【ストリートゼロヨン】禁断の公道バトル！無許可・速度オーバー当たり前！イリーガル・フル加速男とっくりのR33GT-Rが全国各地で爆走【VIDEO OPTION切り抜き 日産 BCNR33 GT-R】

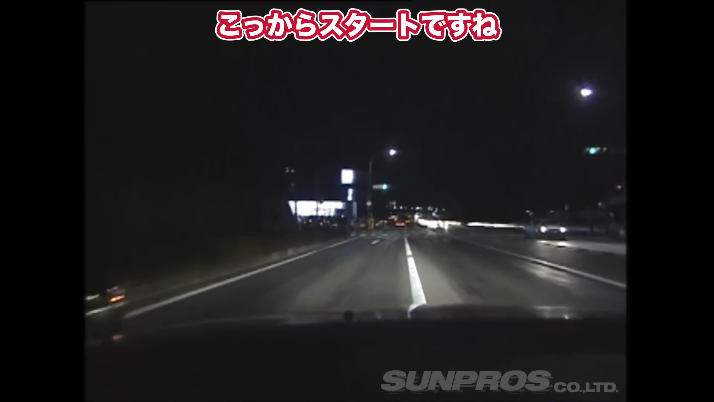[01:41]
ここからスタートして、黒いタヤノアートがいっぱい付いてますね。ここからスタートしまして、2速、3速、4速とシフトアップしていくんですが、うーん、ちょっとバンピーですね。ここの信号は一応ゴールっていう風な、暗黙の領海で決まってるみたいなんですけど。